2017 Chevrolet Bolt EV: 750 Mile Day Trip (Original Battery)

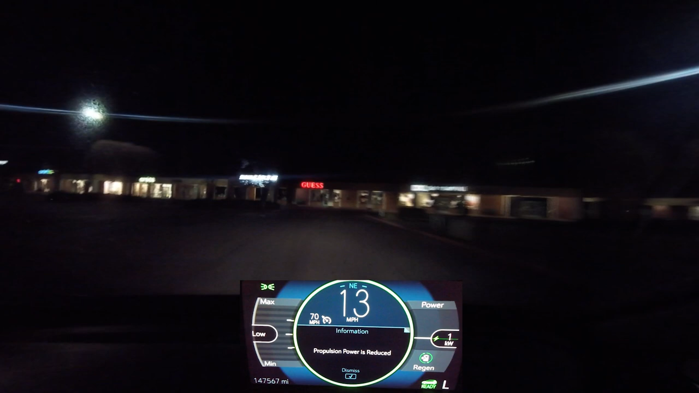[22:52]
We're here in Vacaville at the Premium Outlets.
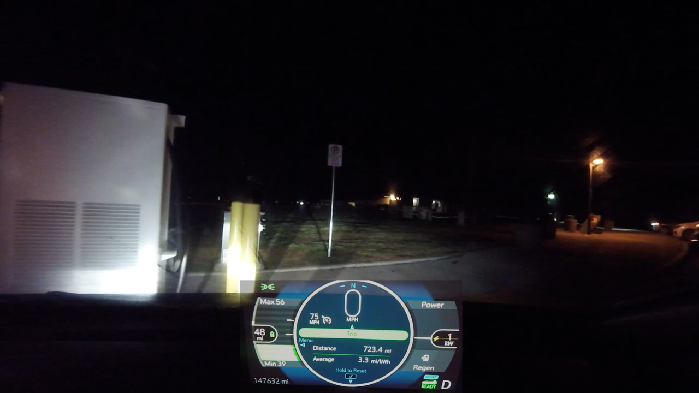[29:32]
We're here at the Maxwell rest stop. That was a nice, convenient bathroom break.